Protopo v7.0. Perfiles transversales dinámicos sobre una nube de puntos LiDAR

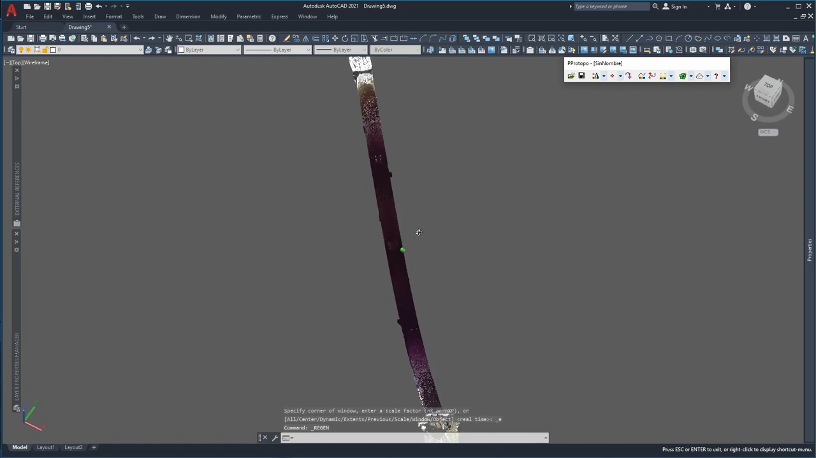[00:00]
Con Protopo puedes gestionar cualquier nube de puntos líder, de una manera rápida y precisa.
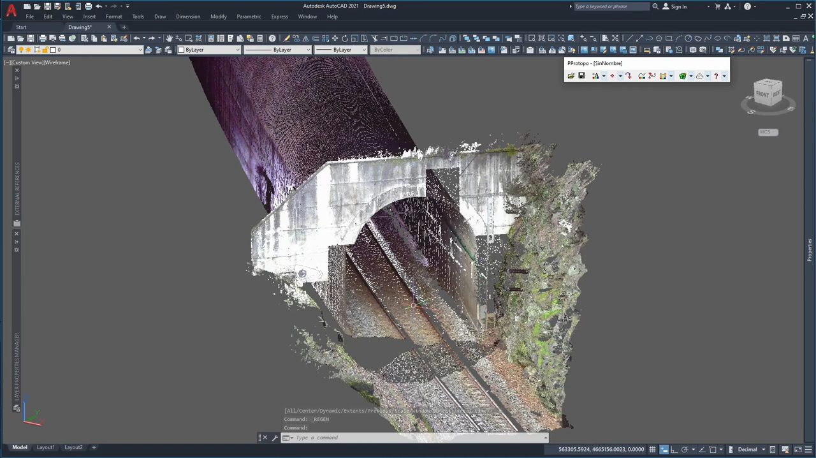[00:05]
Primero gracias a su potente sistema de generación del modelo digital mediante
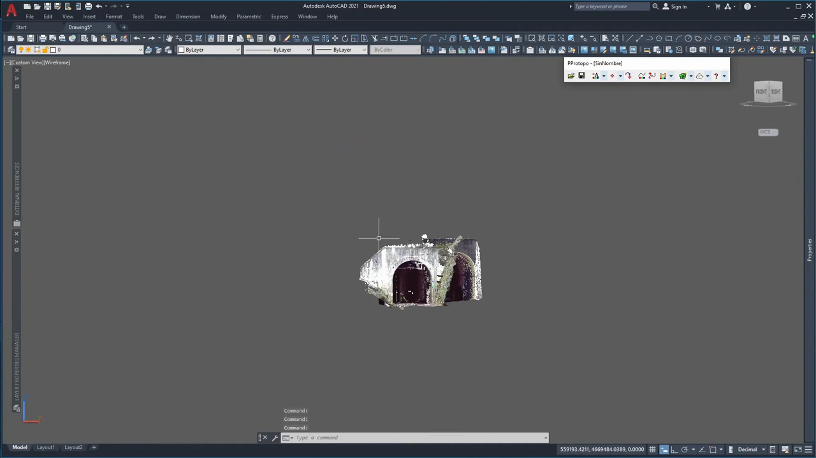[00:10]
el método del cálculo de la inversa de la distancia ponderada, IDW siglas en inglés,
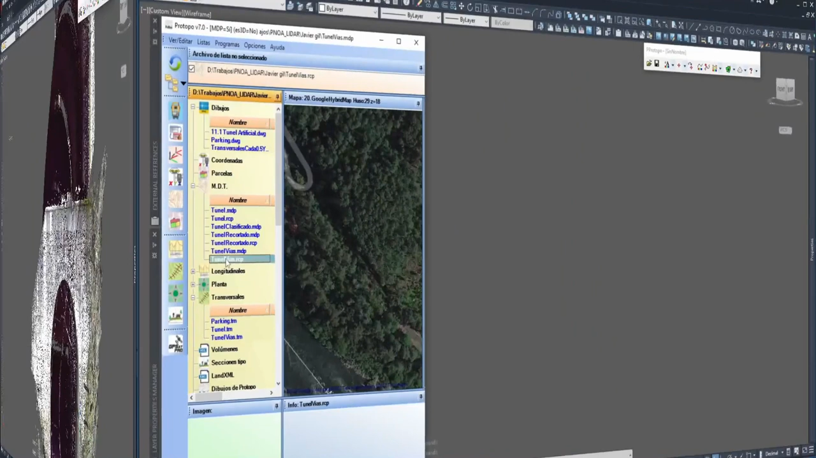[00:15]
que nos permite tener ficheros con hasta 4.000 millones de puntos en memoria,
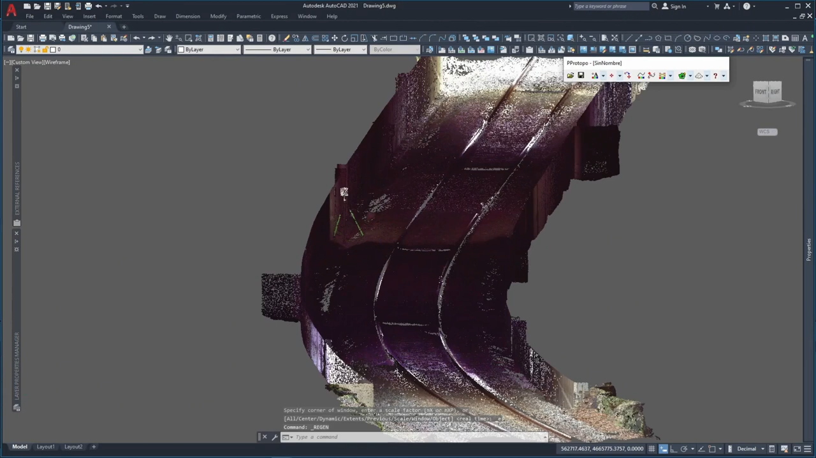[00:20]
gestionándolos en tiempo real, y en segundo lugar con herramientas potentísimas que nos ayudan
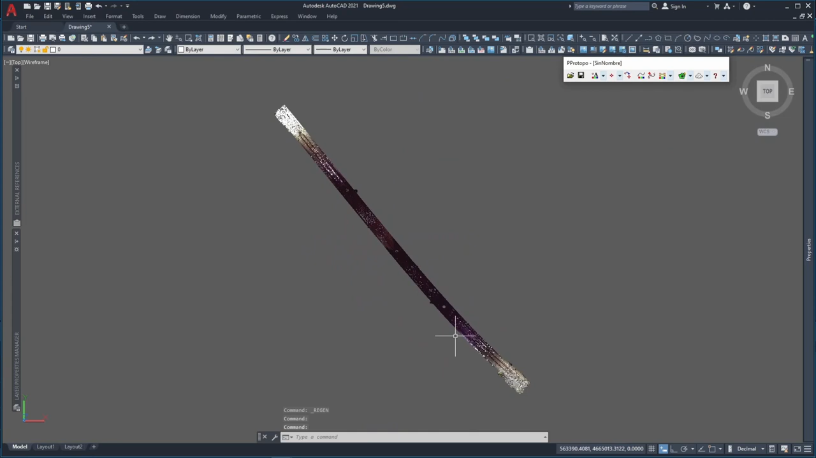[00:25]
al diseño de la planimetría y altimetría de cualquier trabajo de una forma muy precisa.
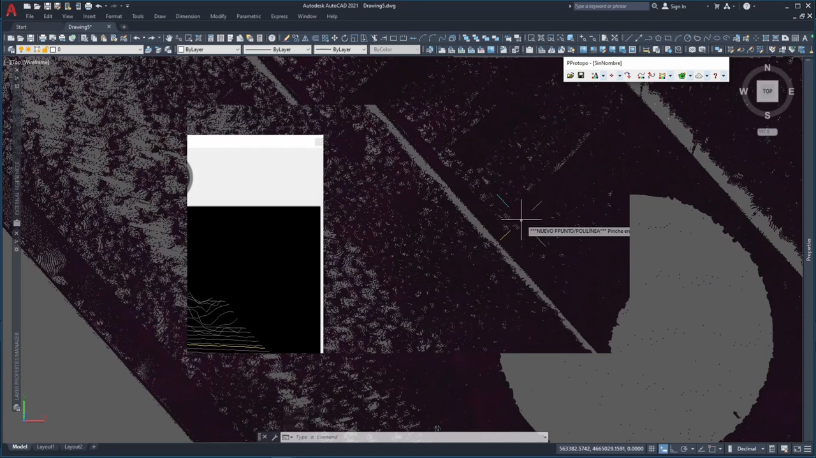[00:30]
Aquí vemos cómo se crean las polilíneas que marcan la parte superior de una vía de tren sobre el fichero de visualización de Autodesk Recap,
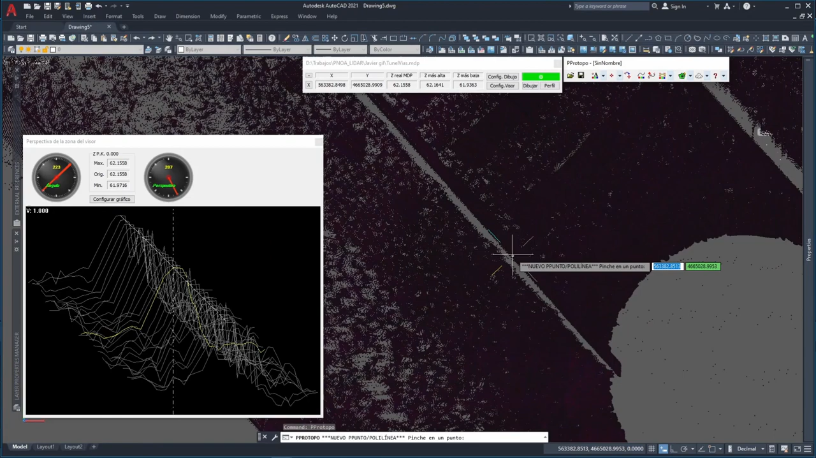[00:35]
y con precisión milimétrica.
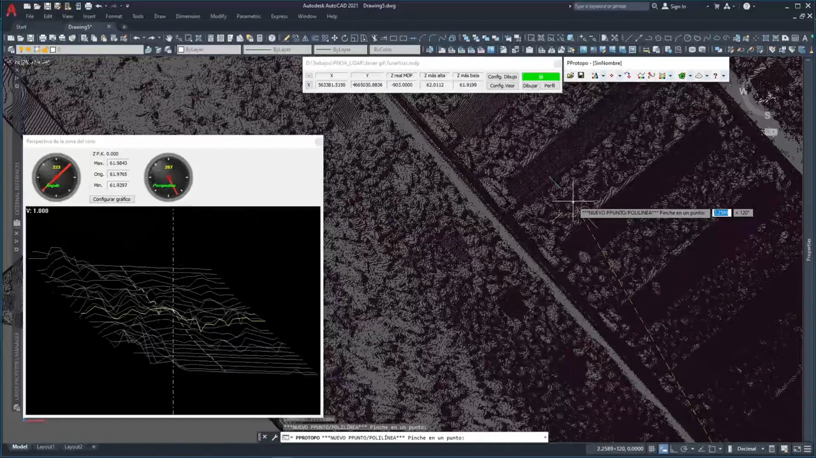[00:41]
Al mismo tiempo que te mueves por encima de la nube de puntos LIDAR MDP, visualizas perfiles transversales de la zona donde está el cursor en la dirección que quieras, cuya representación gráfica en perspectiva te da una idea muy clara de cuáles son los puntos arriba y abajo para definir bordillos, jardineras, cunetas, taludes, ejes, vías de tren, etc.
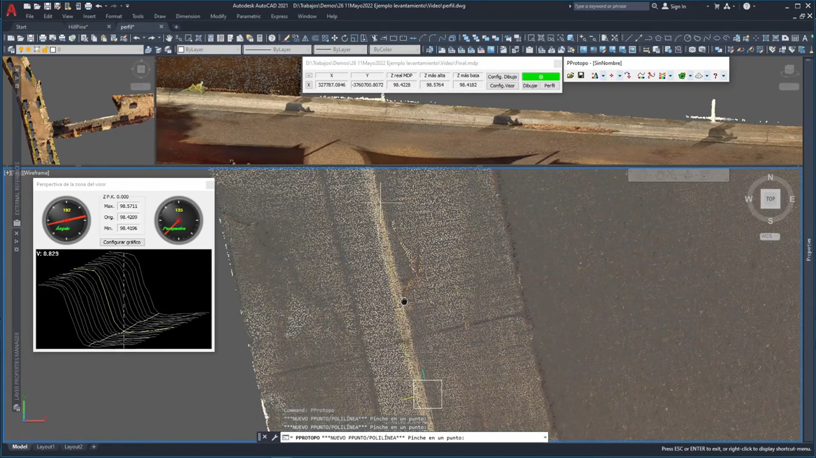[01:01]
Aquí vemos cómo se crean las polilíneas de rotura de un bordillo sobre el mismo fichero de visualización de Autodesk Recap, y gracias a la nube de puntos LIDAR MDP, que nos permite una aproximación exacta a la parte superior del mismo. Es como si en los 20 centímetros que ocupa el visor, o sea, la posición del cursor, tuvieras un eje en planta y los perfiles transversales sobre el mismo cada centímetro, pero en tiempo real,
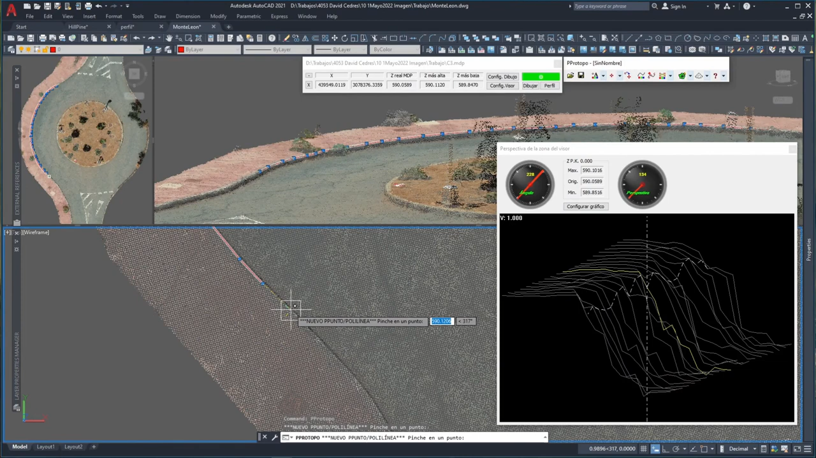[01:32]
lo que te da una máxima precisión a la hora de dibujar todos los elementos de altimetría y planimetría necesarios para la creación de cualquier levantamiento topográfico.
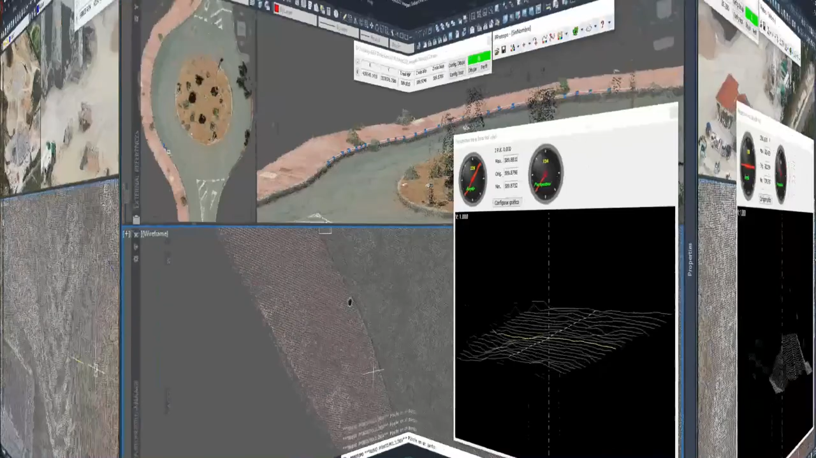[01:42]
También es aplicable para el cálculo de volúmenes de los acopios en minas y canteras.